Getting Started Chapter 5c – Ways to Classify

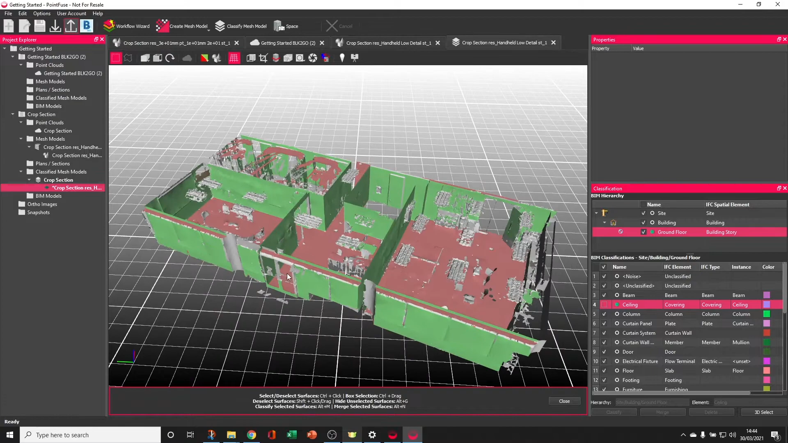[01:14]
I can do the same for the floor here,
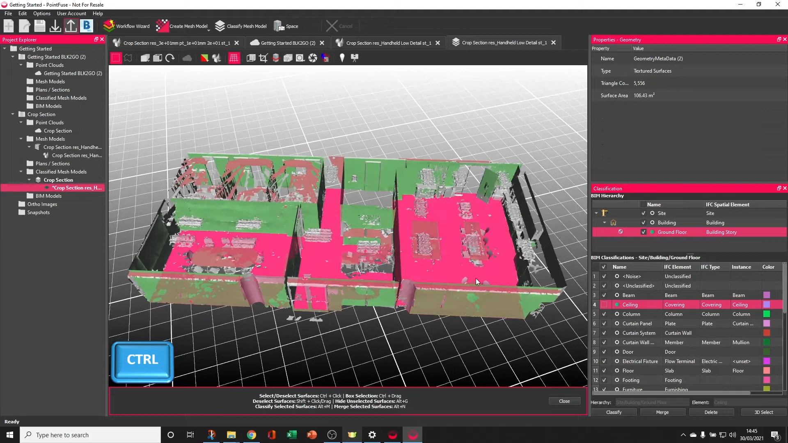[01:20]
again just in two clicks, classified the floor, choose to classify,
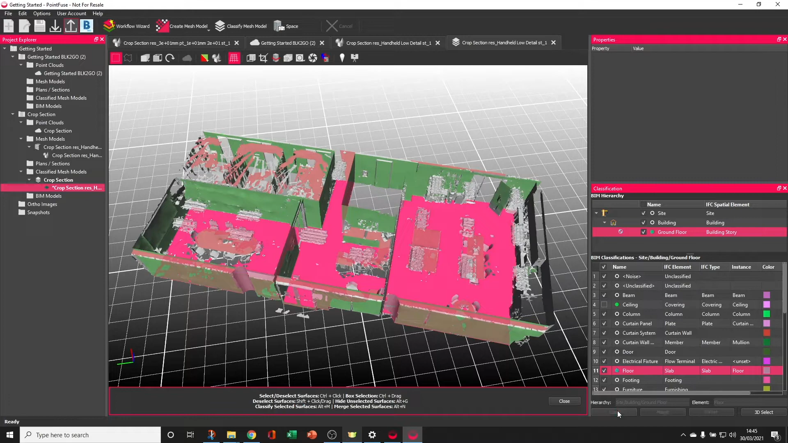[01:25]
and again switch that layer off.
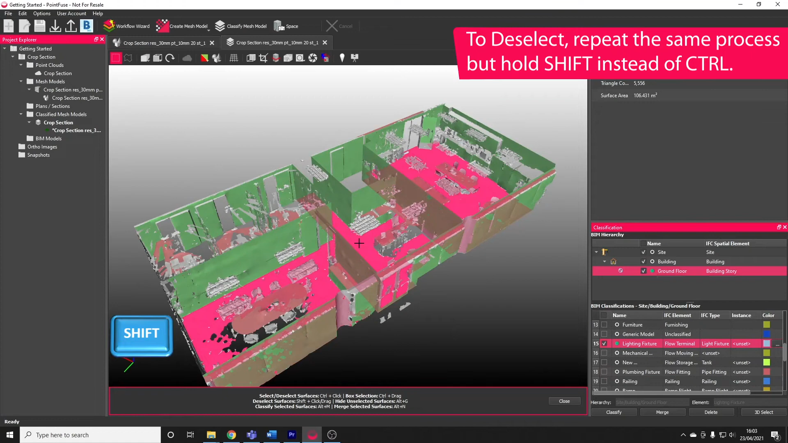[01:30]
To deselect using the single select, repeat the process, but hold SHIFT instead of CTRL.
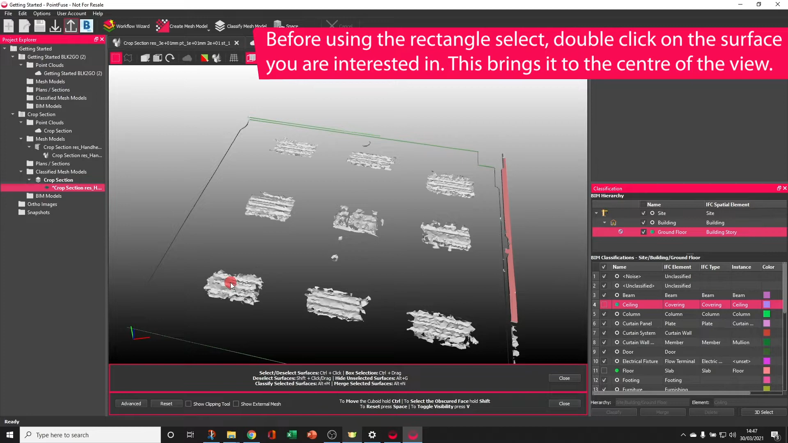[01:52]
Double clicking will bring that object to the centre of the view, and make it the centre of zooming in, zooming out, and rotating, making it much easier to classify. From here, I can again hold CTRL, but instead of single selecting,
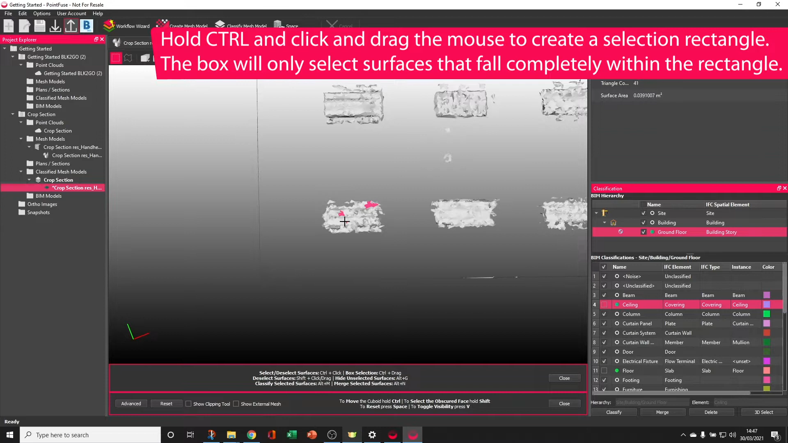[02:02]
which is going to take a lot of time for these complicated structures, what you can instead do is hold CTRL, still, click and drag, and use a selection box.
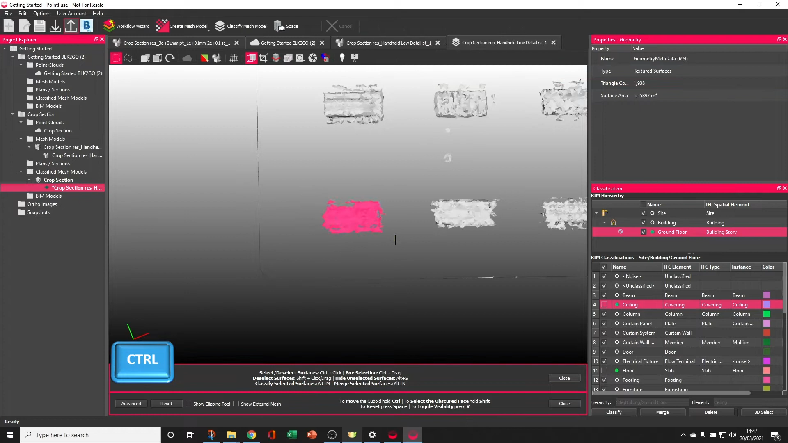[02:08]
From here, again you can find the correct layer, in this case a lighting fixture,
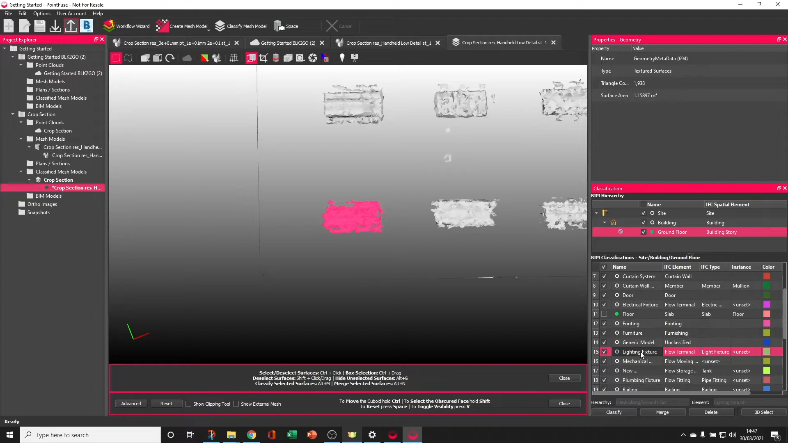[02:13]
and you can either choose to classify or merge that feature into that layer.
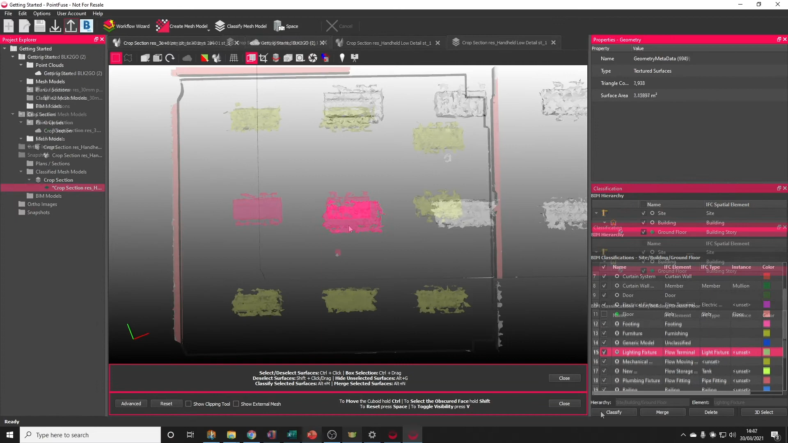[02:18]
To deselect using the rectangle select, repeat the process, except this time hold SHIFT instead of CTRL.
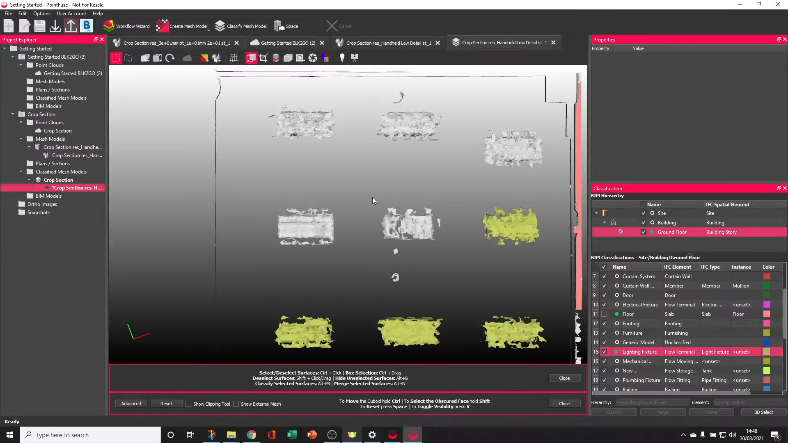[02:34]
The alternative way of classifying is to use the polygon select, and you can change the mode up in the top left hand corner of the screen.
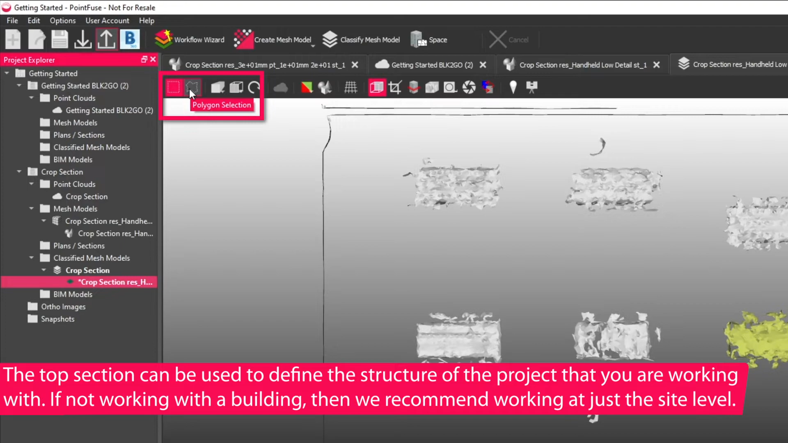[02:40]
By changing to polygon select, selection still is driven by CTRL,
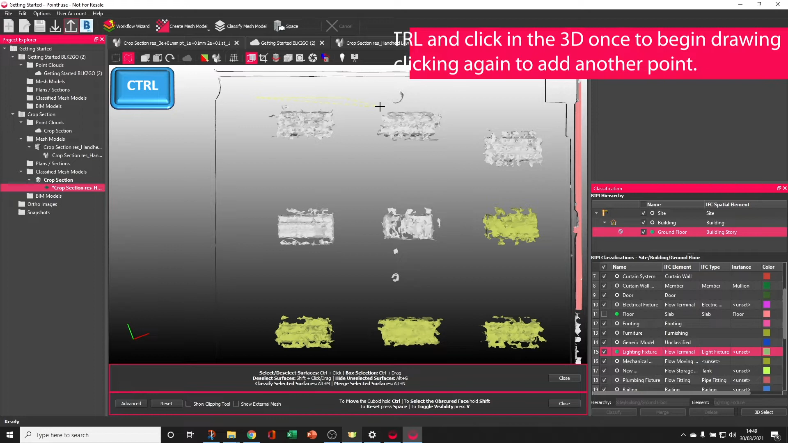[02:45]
but what you now do is click once to begin drawing the box, which can be any shape you want.
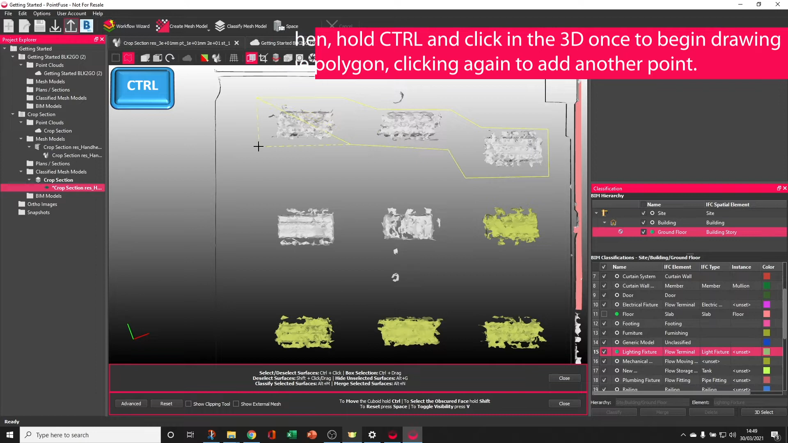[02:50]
You confirm the selection by releasing CTRL.
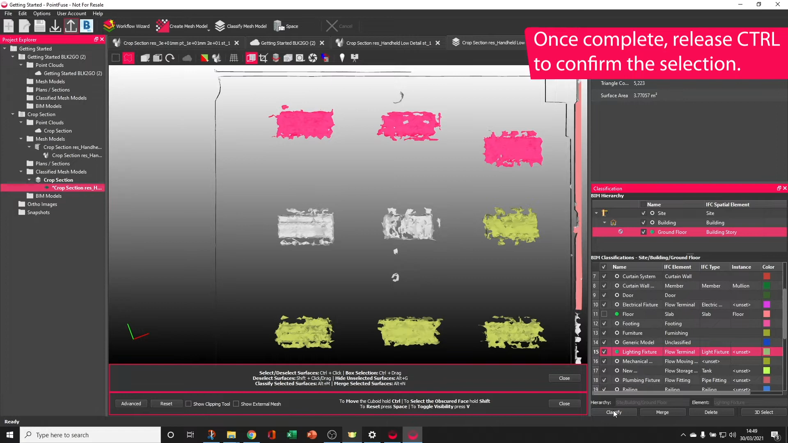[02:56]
Once it's selected, it's the same as any other classification tool, you can just choose to classify.
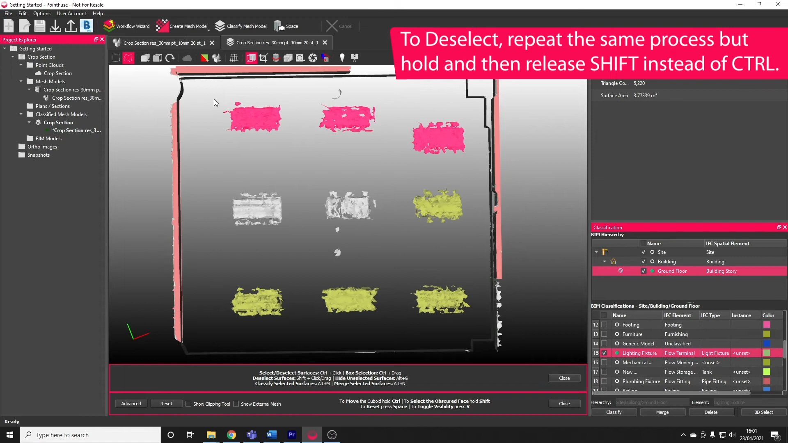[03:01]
To deselect using the polygon select, repeat the same process, but holding SHIFT instead of CTRL, releasing SHIFT to activate the deselection.
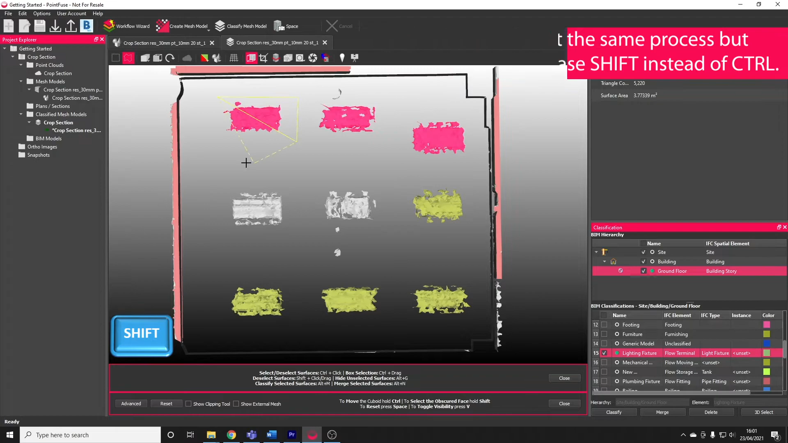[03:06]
As an additional tip, polygon select stays on,
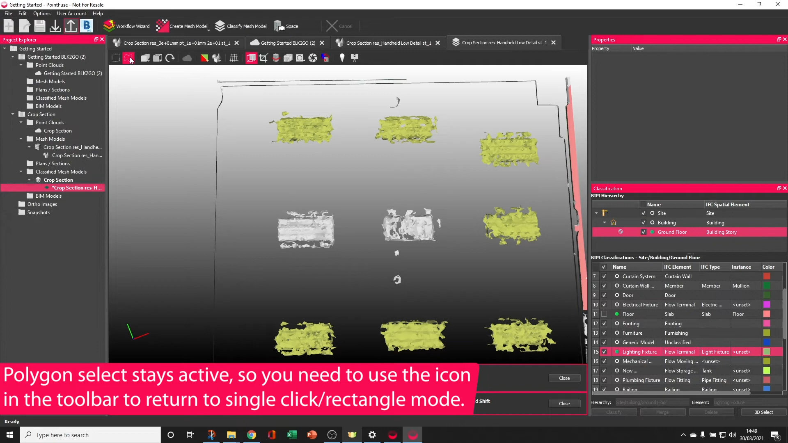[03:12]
so to revert back to a single click or rectangle selection, you want to just reselect the option in the top left hand corner.
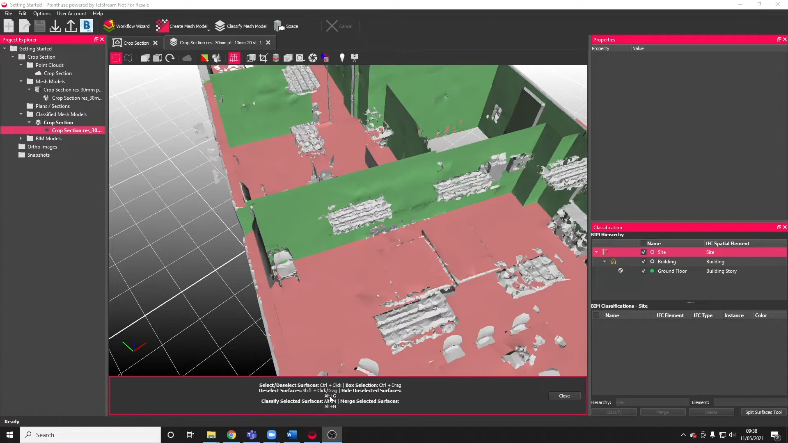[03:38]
So two separate keys. What this keyboard shortcut does is it will hide any unselected surfaces.
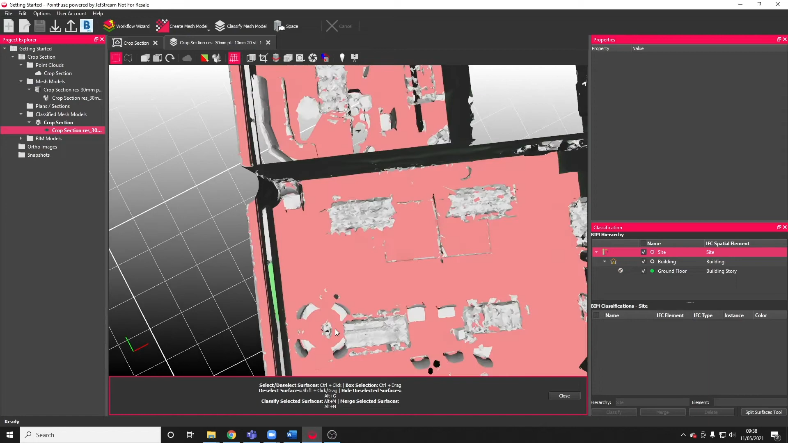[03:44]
So if I just do a quick selection of this light fixture, the way this tool works is when activated,
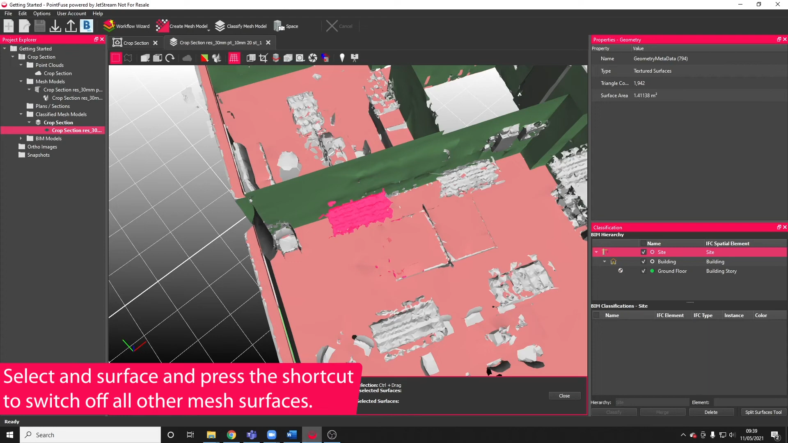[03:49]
it will switch off all of the unselected surfaces and just leave the pink highlighted surfaces in view.
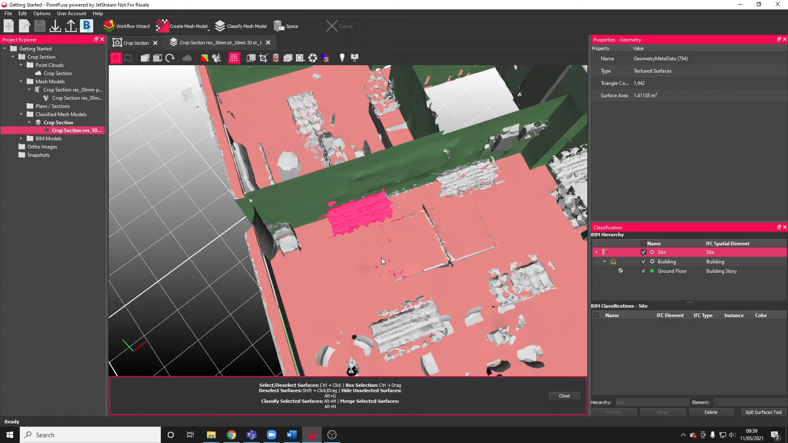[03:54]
So if I right click and choose only show selected geometries,